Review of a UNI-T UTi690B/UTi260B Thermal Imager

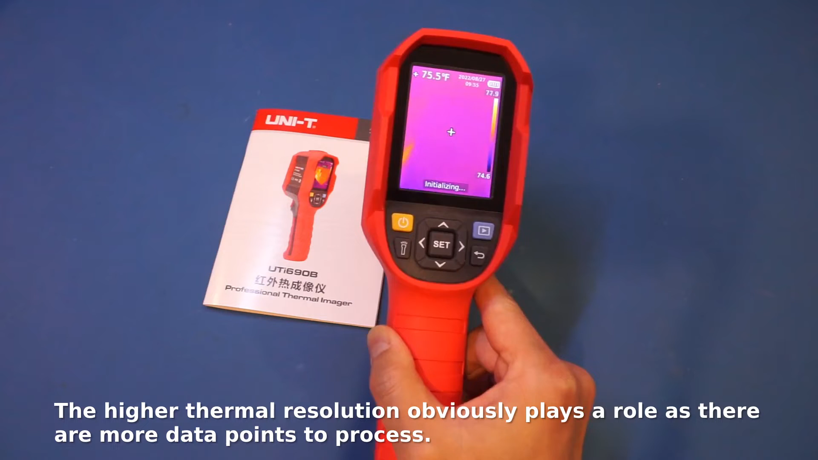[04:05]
On screen: spot 75.5°F
booted up almost instantaneously so i don't know why this one takes significantly longer to boot up what i'm going to do i think is to go through a couple of items and
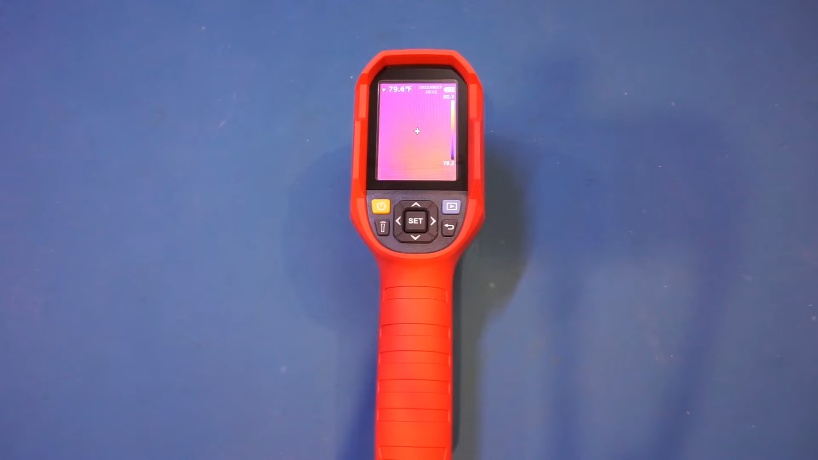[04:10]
you can see this camera in action and later on we will take a detailed look at all the manual items so that we can understand the full capability of this thermal camera the first one i want to show you is this arduino board that i have powered on for a while
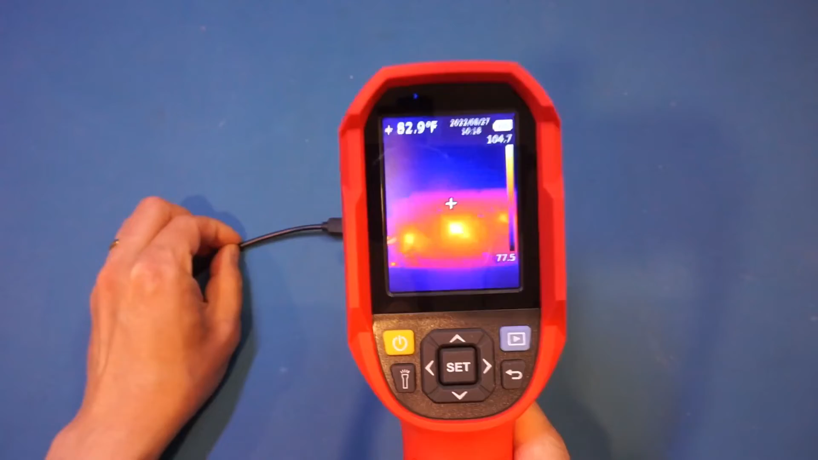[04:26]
and you can clearly see all the components where they heat it up and that shows up on the camera relatively clearly now the one thing i played around with this camera i noticed is actually you cannot get too close to the board as the
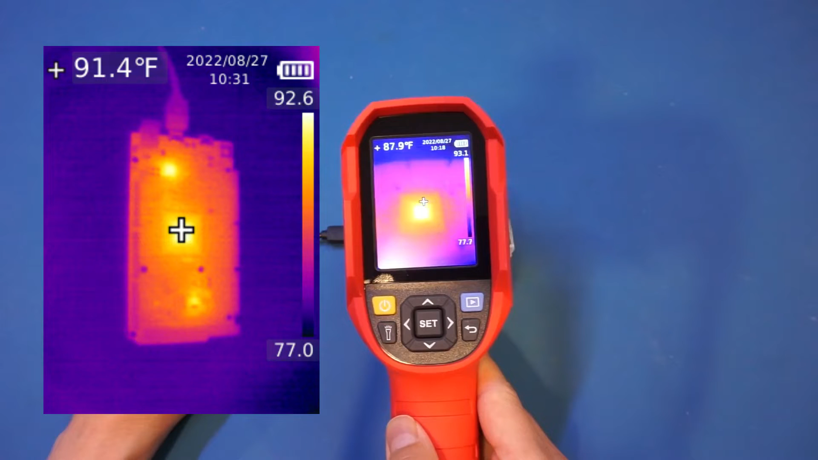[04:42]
image would not be in focus if you recall that when we did the same experiment with the i85a you can actually get pretty darn close to the board so in that sense
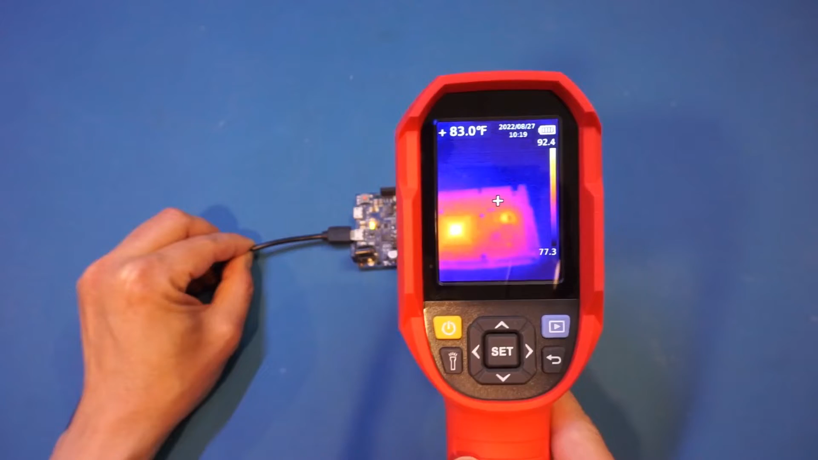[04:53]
On screen: spot 83.0°F
although the thermal resolution for this camera is much higher than that of the i85a the actual resolution you can get from the image is quite comparable because you can't get that close to the board now that said this is actually preferable because sometimes you do want to identify the items from afar and you don't want to have to move your camera across the board and figure
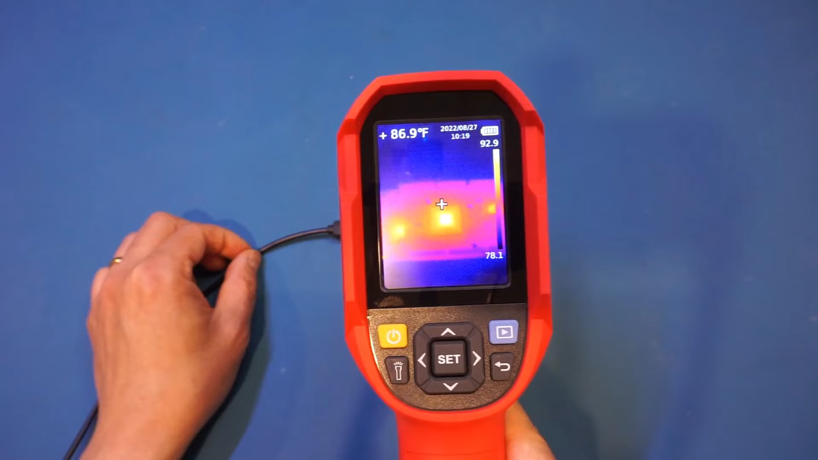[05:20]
On screen: spot 86.9°F
out what is the culprit that is causing the problem and especially sometimes you don't have the ability for you to get that close to the object you are
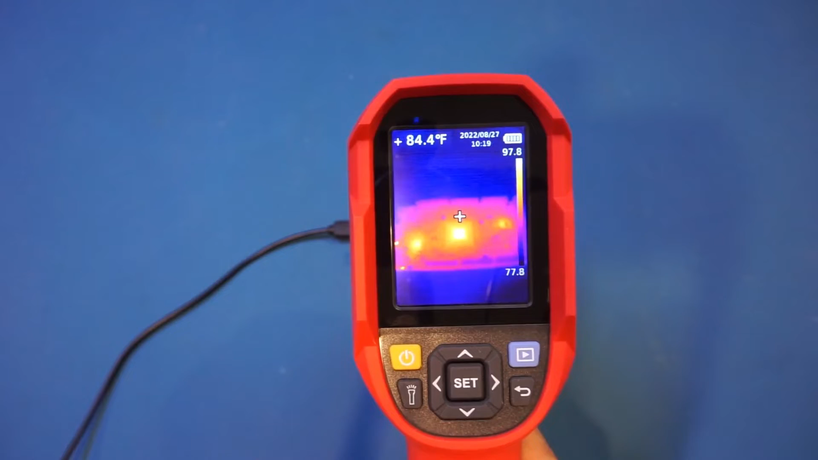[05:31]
On screen: spot 84.4°F
observing so the higher the resolution the better it is as you can actually look at the surface from afar and being able to identify the problem so from that perspective
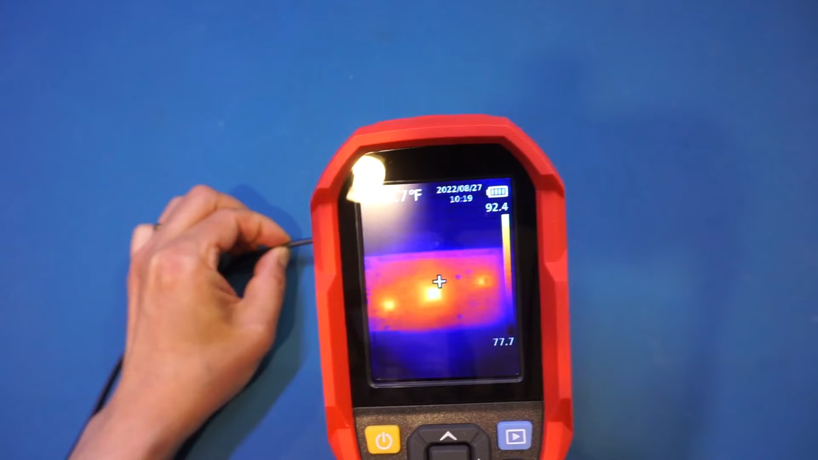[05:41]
i think this camera is definitely very very very well suited for troubleshooting electronics problems as you can see here the components are clearly visible on the board
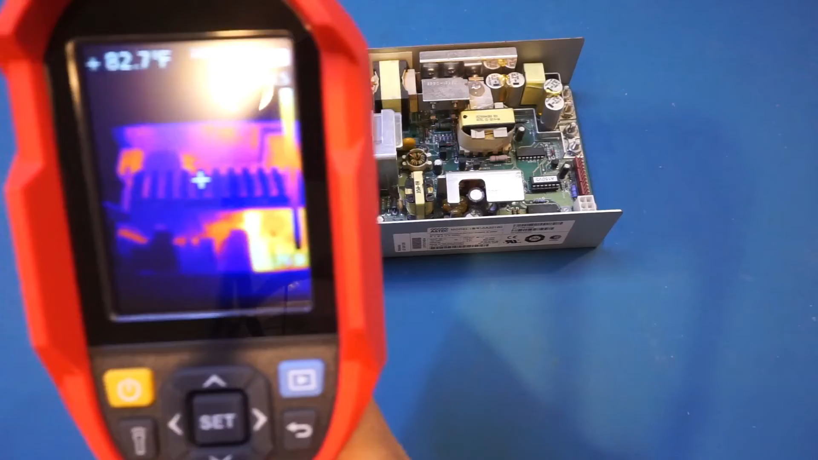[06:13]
On screen: spot 82.7°F
and as i drag the thermal camera across the surface here you can see the components behind and you can clearly identify which ones are hotter which ones are cooler and the resolution is just about right for you to be able to tell each components from this distance so that's clearly an
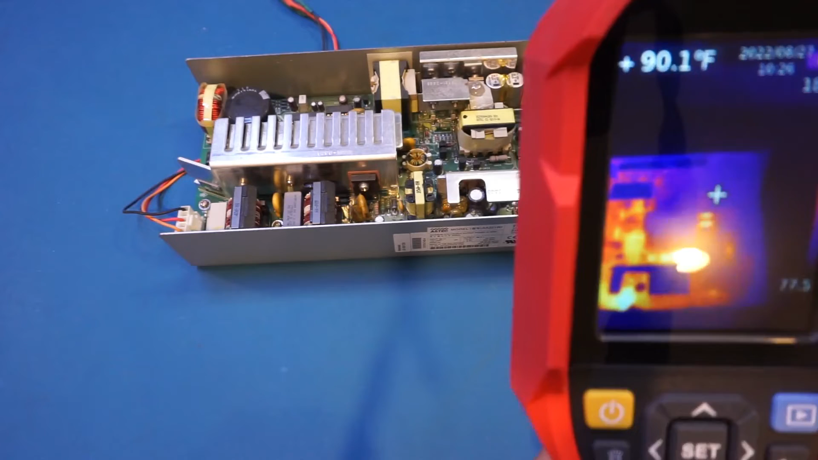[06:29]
On screen: spot 90.1°F
advantage of using a thermal camera of higher resolution versus the one that we had with i85a in that case you would have to get really close to be able to have this level of resolution so this is definitely a great thermal camera for troubleshooting your circuits here if you take a look the image actually does not move as smoothly as i would have liked given that it's spec'd at 25 frames per
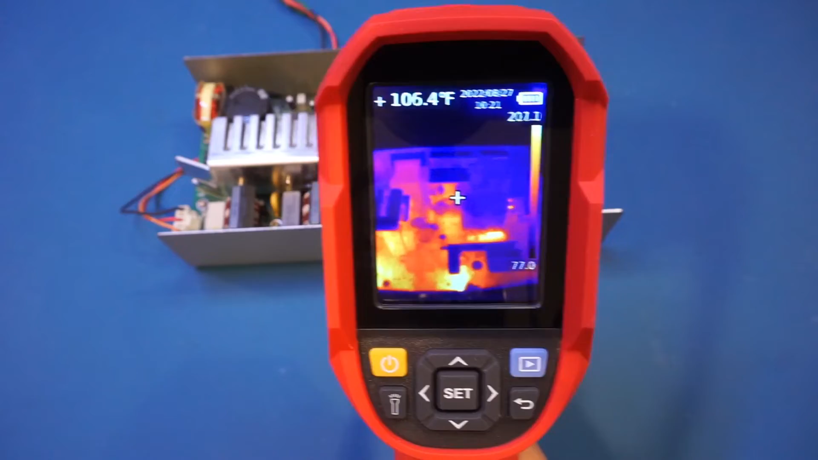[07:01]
On screen: spot 106.4°F
second i definitely think this is probably not as fast as 25 frames per second maybe it is it's just there's a little bit of a lagging behind when you are dragging the camera across the surface here
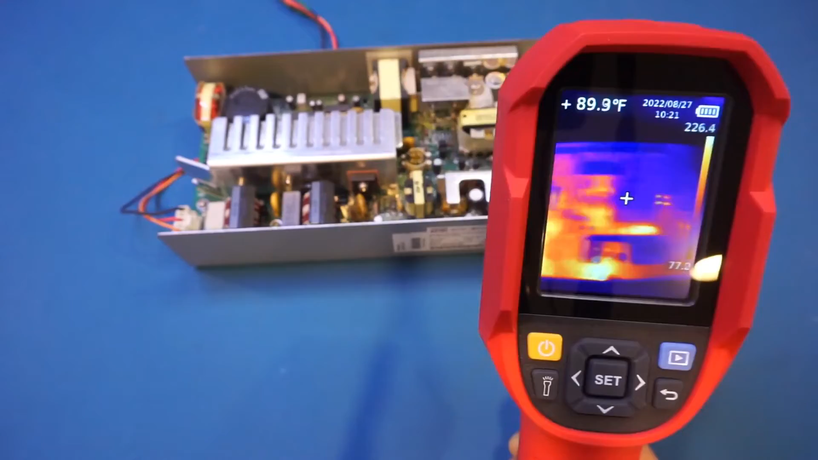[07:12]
On screen: spot 89.9°F
and not sure if you can hear but once while you do hear that clicking sound that's actually the thermal sensor is being calibrated and it's fairly normal for these kind
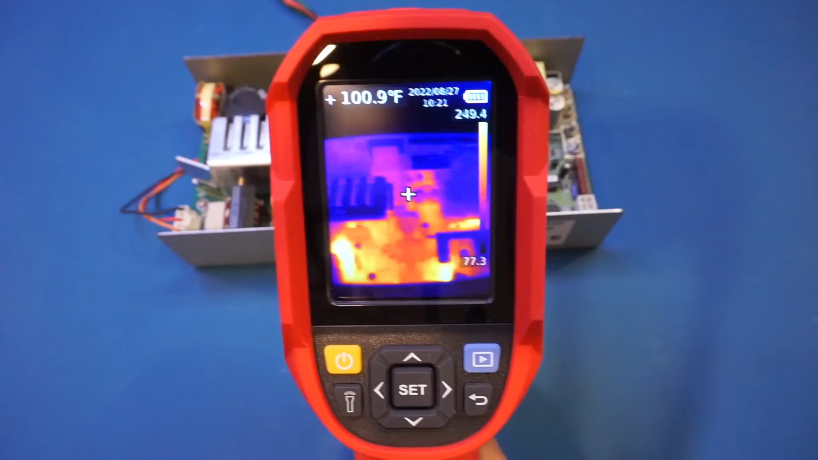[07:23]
On screen: spot 100.9°F
of ir sensors needing calibration once in a while and of course you can get a rough idea of the temperature of each of the components in that crosshair in the middle of course we can configure this thermal camera which i'll show you just in a little bit of measuring different spots of the temperatures now that temperature reading may not be that accurate right now because in order to get accurate temperature readings you will need to know
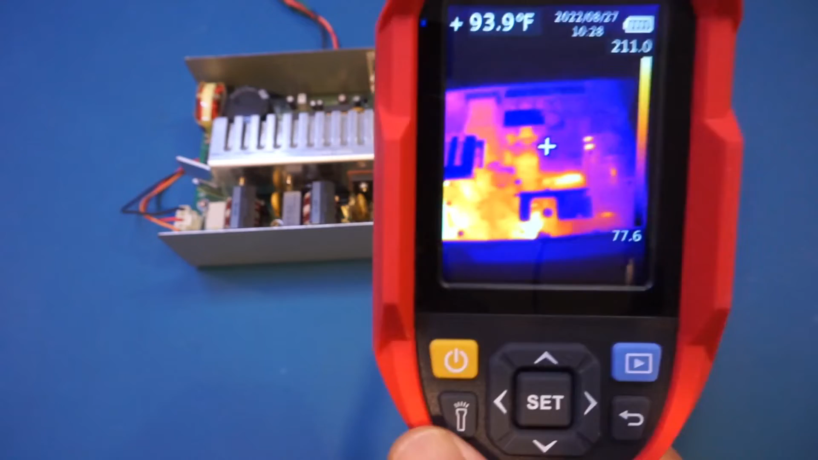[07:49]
On screen: spot 93.9°F
the emissivity of the material you are measuring and emissivity by the way is defined as the ratio of the energy radiated from a material surface to that radiated from a black body at the same temperature and wavelength and the same viewing conditions so for a black body the emissivity is by definition one and for everything else the emissivity would be less than one so that's how the thermal temperature is determined by these thermal cameras and
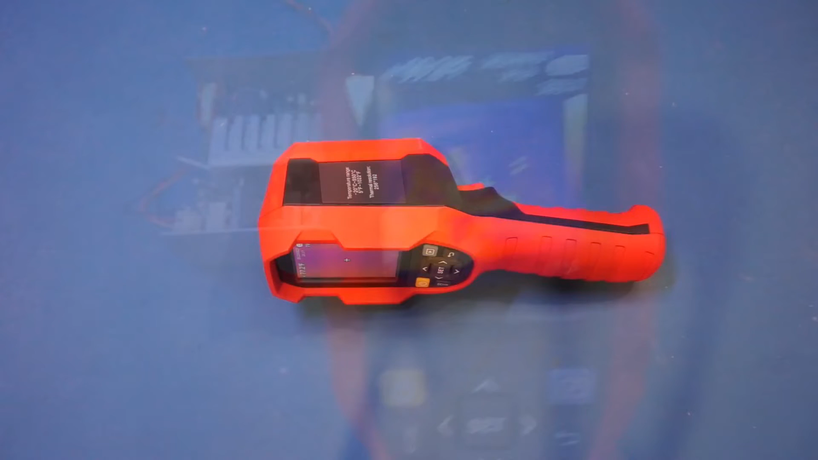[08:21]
as a classic demonstration let me put my hand on the workbench here and you will see the thermal
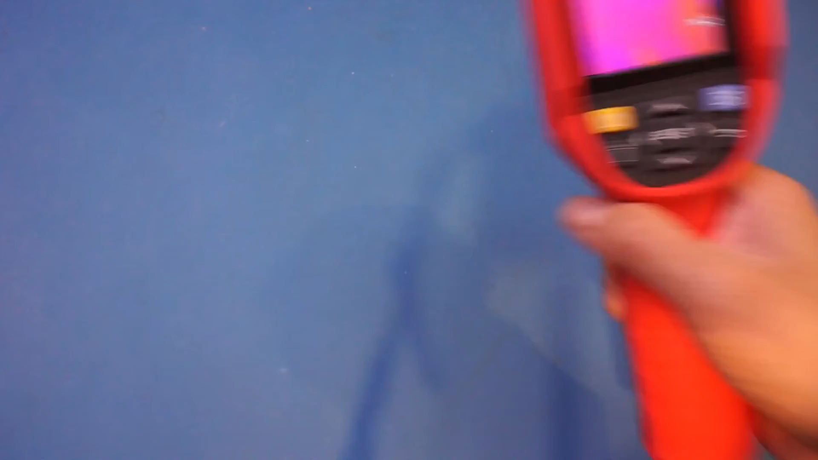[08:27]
image left behind so that's my hand and let me put it just
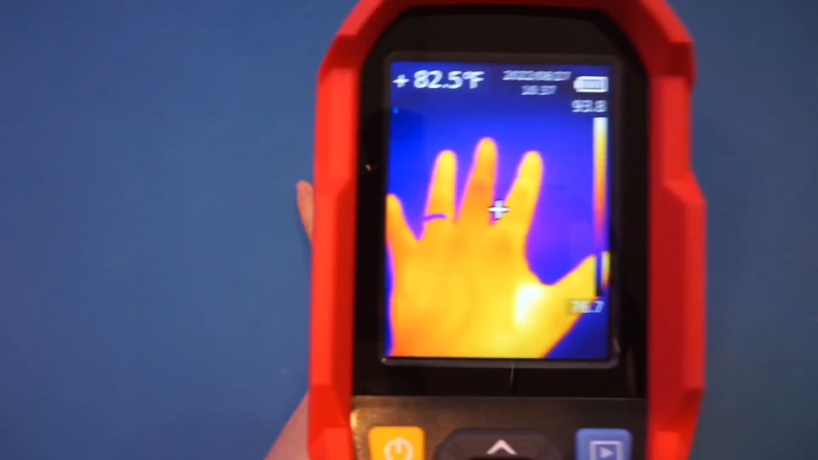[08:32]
On screen: spot 82.5°F
for a few seconds and now if i remove my hand you will see that's a thermal image